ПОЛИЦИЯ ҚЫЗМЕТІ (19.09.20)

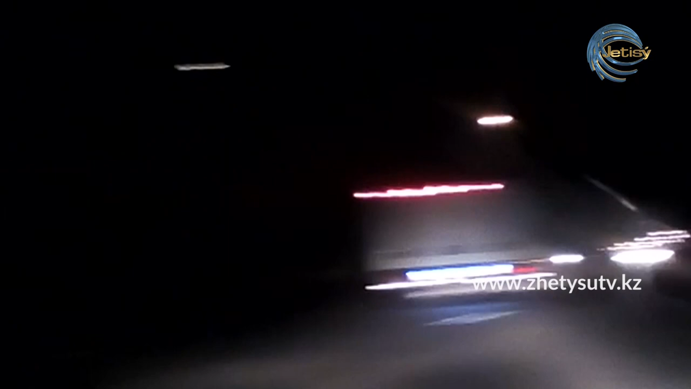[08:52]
Ұрланған афта көлігі өте жоғары жылдамдықпен қозғалып полицейлердің тоқтау туралы талабын елеместен, көлігті көліпті бірден лейтенант Нязбаев қағары бағыттаған.
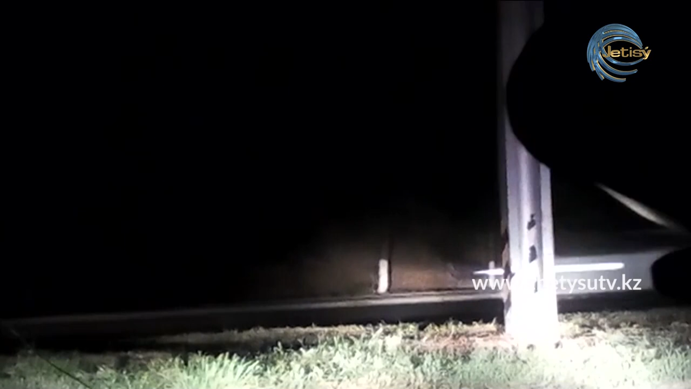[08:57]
Ол өзінің ептілігімен шапшаңдығының арқасында жол жетіне секіріп, көлік соқтығызынан қашып үлгірген.
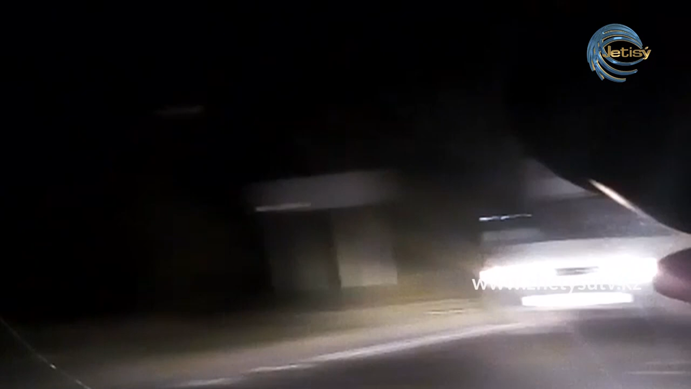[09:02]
Көлігірліған көліпті қоғаншылардан қаразып кеті үшін түрлі маневрілер жасаған. Оның көлігі кейсетте сағатына 260 километр жылдамдықтың қозғалған.
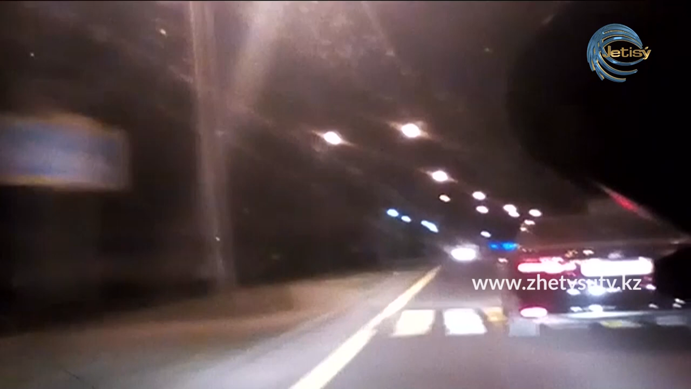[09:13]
36 минуттығы экстремалды жүрістенгі енді 190-ші екипаждың жанар жағармайы тауысылуға жақындаған қылмыскердің үзіне түскен өзге көліктердің алыста қалғанын ескере отырып, ержі үк полицейлер қылмыскерді жібері балмау үшін көдіктінің көлігін қағып тоқтатуға шешім қабылдайды. Сонда да бойберімеген жүргіз үші қашуға тұрысып, ғазды басып, көліктің көлегі орынна батып қалған.
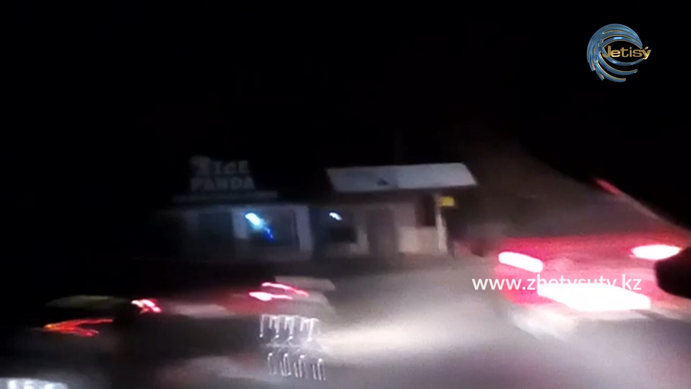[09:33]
Полицейлер табелдіп қаруынан Аспанға ескердің үш оғын атқан бірақ қылмыскер заң өкілінің талаптарын елемей есіктерді жауып үз жасыруға әрекет еткен. Сұсталған азаматтың шімдікке масан күйдегі жамбылаудан ұзынаға шауылының 28 жастағы тұрғын екені. Жене бұған дейін бірнешерет сұтталғаны белгілі болды. Ол кісі өлтіру, зорлау, тонау,
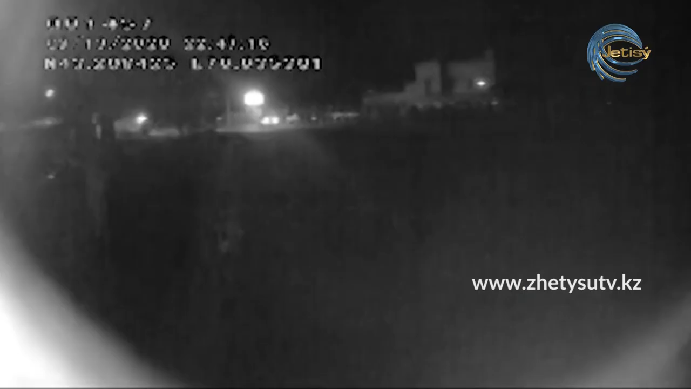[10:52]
Полиция өкілдері жақындаған байқаған ол жақын келмеуін болмасы секіріп кететінін айты байғайлыған. Айта кетейік, бұл түста көпірдің бейіктігі шамамен 25 метрді құрайды.
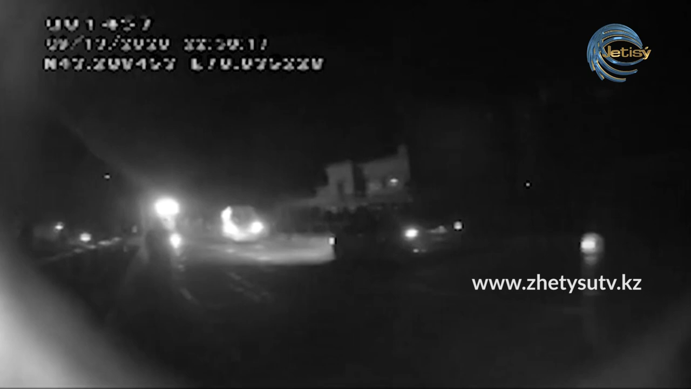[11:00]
Жағдайды ұшықтырып алмасы үшін тәртіп сақшылары жақын барымаған. Өйткені ер адам түсініксіз күйді өті. Кейін регі оның шімдікпен есірткеге масан күйді болған анықталды. Оны мен сөйлесу кезінде оның 42 жастағы жергілікті тұрғын екені және бұған дейін есірткі сатқаны үшін сұтталғана өзіне өсі өлтіргісі келетіні белгілі болды. Ер адамның жеге тұлғасын анықтағаннан кейін полиция дере оның әккесімен қабарласып оқиға орынна шақырды.
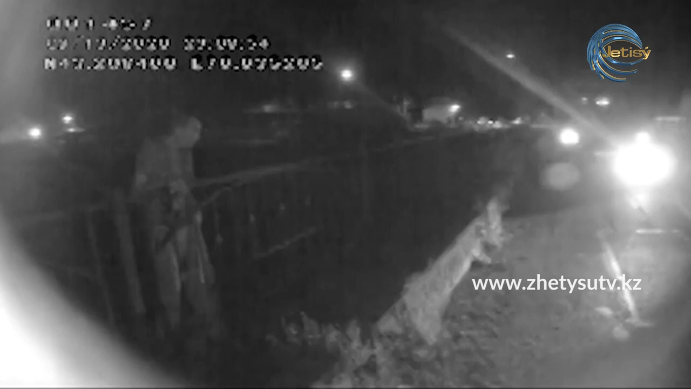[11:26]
Оқиғы орынна екелген жақыны жұбайымен бірге ер адамға жақындап, күшақтаған кезде полиция қызметкерлері оны қауіпсіз жерге шығарып алды.